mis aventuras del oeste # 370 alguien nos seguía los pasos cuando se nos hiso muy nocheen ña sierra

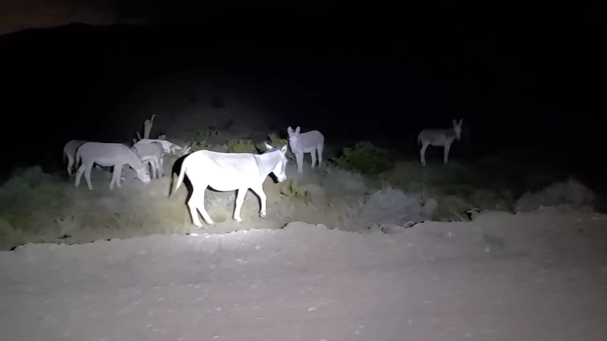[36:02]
Allá andan los burros, Betira. Son varios, Pero así como andan los burros, también andan los coyotes, ¿verdad? Sí. 9 son, ¿9? Ajá. ¿Y no son bebecitos, No.